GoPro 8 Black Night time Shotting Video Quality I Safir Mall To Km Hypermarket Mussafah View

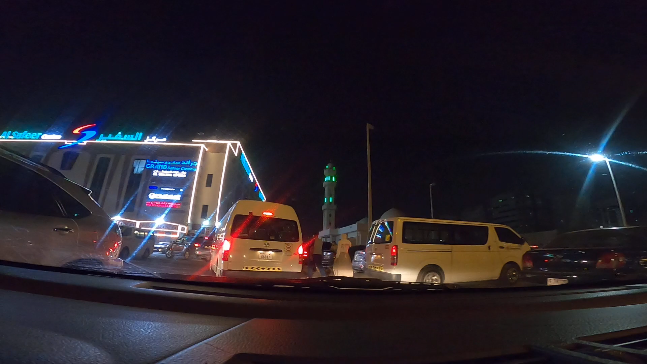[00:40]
हामीहरू सफिर महलको बिल्कुलै अगाडिपट्टि छौँ, यहाँबाट हामी लेफ्ट गरेर जाँदैछौँ।
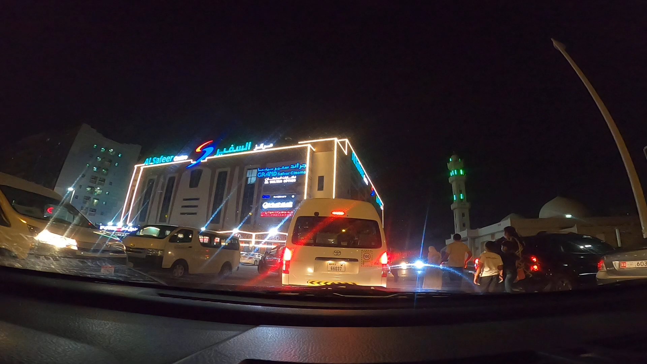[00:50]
गोप्रो 8बाट हामीले अहिले भिडियो लिइरहेका छौँ। मेरो साथमा सँगसँगै हुनुहुन्छ मधुजी र साथमा गणेश भाइ। हामीहरूले आवश्यक सामग्रीहरू लिएर घरको लागि निस्किने क्रममा छौँ।
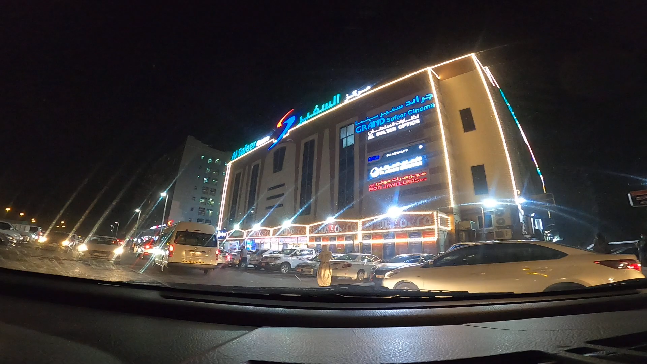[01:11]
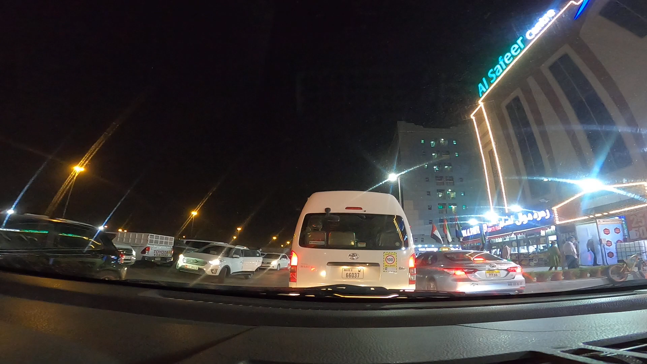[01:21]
यो बेसिकली गोप्रोको नाइट भ्यू मोड चेक भइरहेको छ। एज अ हामीले चाहिँ नेपालीमा यसको रिभ्यू गरौँ भनेर हिन्दीमा धेरै रिभ्यूहरू त देखियो।
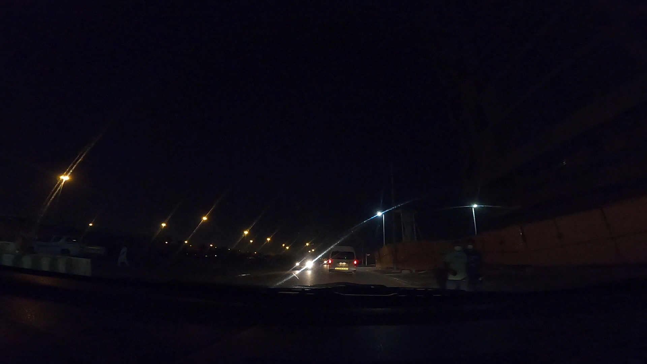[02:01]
थोरै अगाडि जाँदैछौँ र अगाडि पनि थोरै हाम्रो लाइट पनि आउनेछ।